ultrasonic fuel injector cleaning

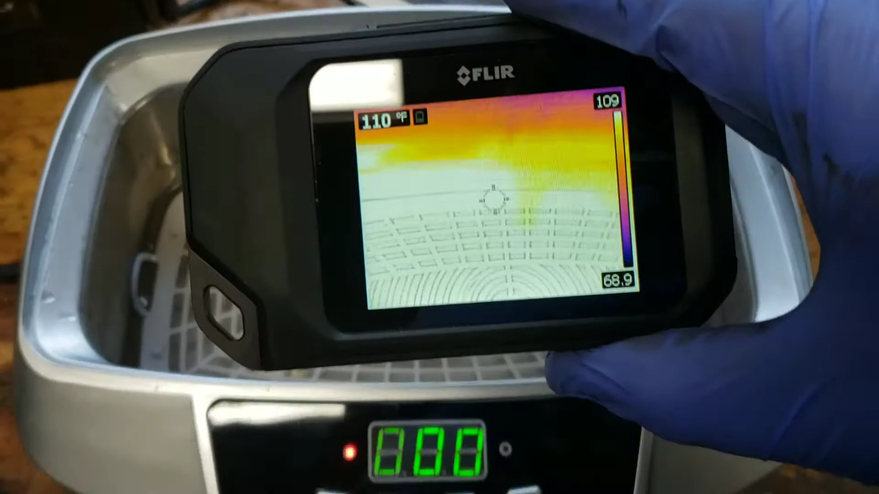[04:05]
On screen: spot 110°F
Oh yeah. About 110. If I leave it there with the lid on for a long time it'll get up to about 140.
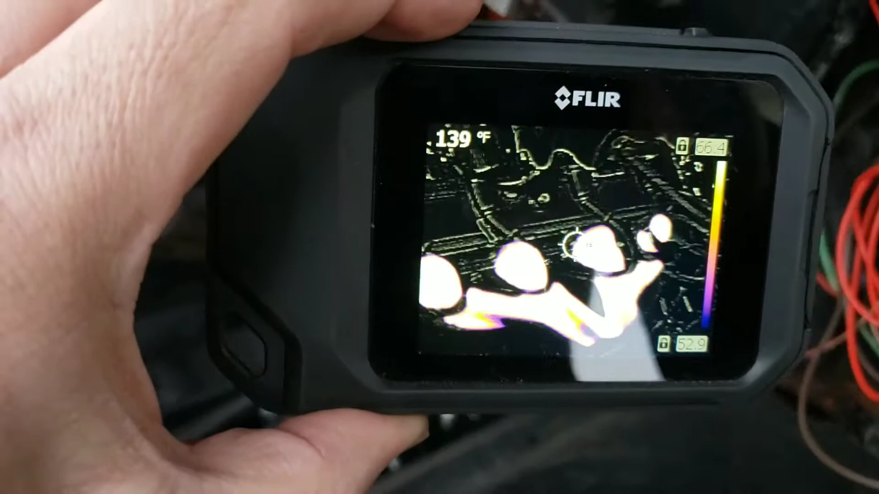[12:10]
On screen: spot 139°F
It appears they're all firing on this side.
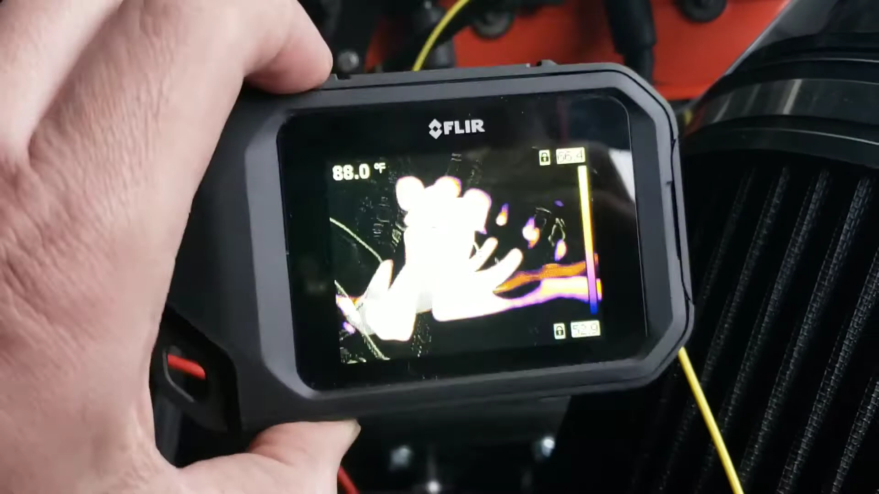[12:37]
On screen: spot 88.0°F
It looks like something's still off on here. Maybe not.